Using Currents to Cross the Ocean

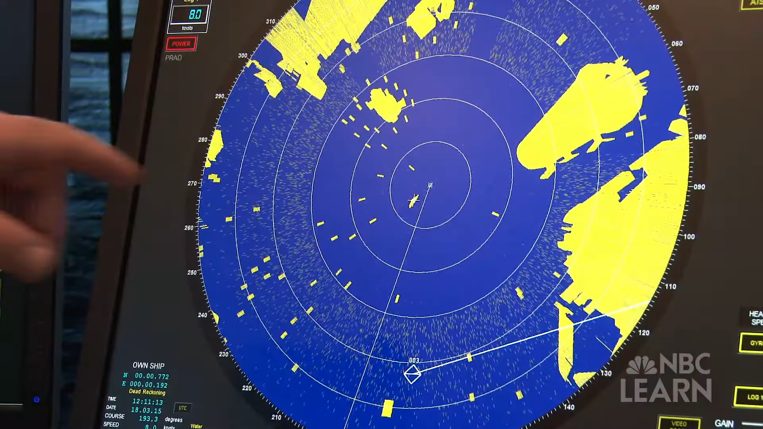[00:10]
We're positioned right in the middle of New York Harbor.